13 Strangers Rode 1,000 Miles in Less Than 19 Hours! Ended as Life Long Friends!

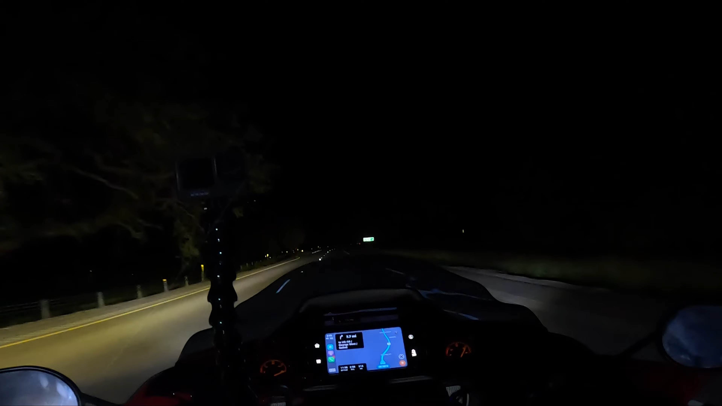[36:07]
and we're back riding at night, right? I changed my visor and everything, but my man over here, Knuckles TV, he got the Baja designed LP6s, I think they are, and he just turned on the hot beams, and man, he is lighting up the night. Let me tell you, with those LP6s, which we really appreciate right now, because it's really dark around these parts, man. It's really dark around these parts. So any more visibility we can, especially after being on the road, what?
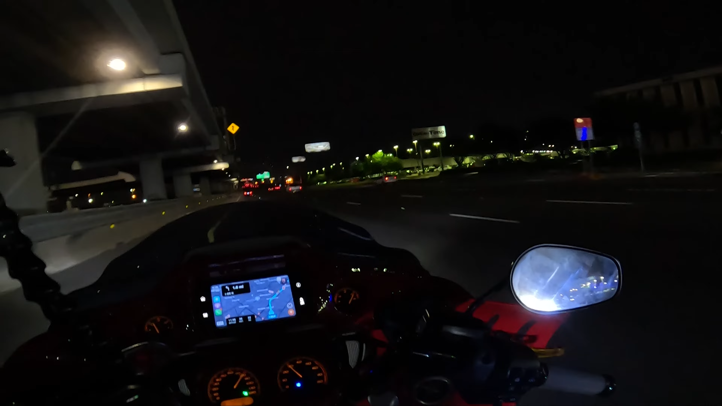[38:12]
he just came up and signaled to me that he has already passed 1,000 miles, as have I and everybody in this group. Now, we're just coasting to the gas station where we started to get the last gas receipt, and let me get over here to get the last gas receipt. And just take a picture with the odometer so that way we know that we logged it in. You know what I'm saying?
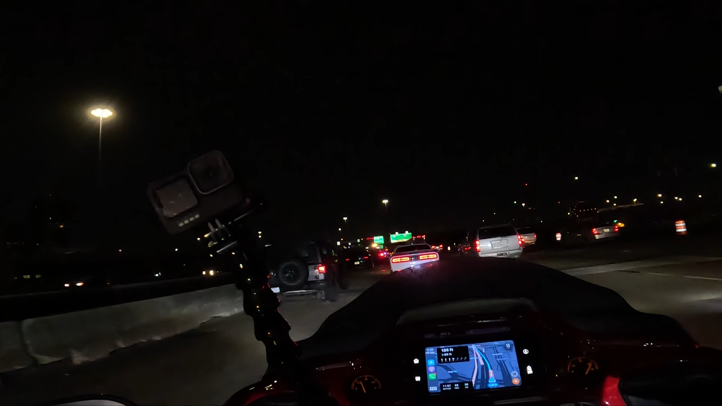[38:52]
Looks like this was a bad accident. This was holding up traffic here. 21 minutes, guys. 21 minutes, and this ride is officially over.
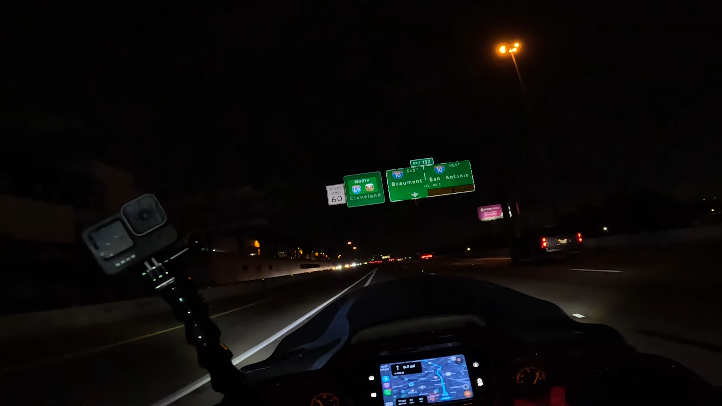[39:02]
21 minutes. Everyone, we made it!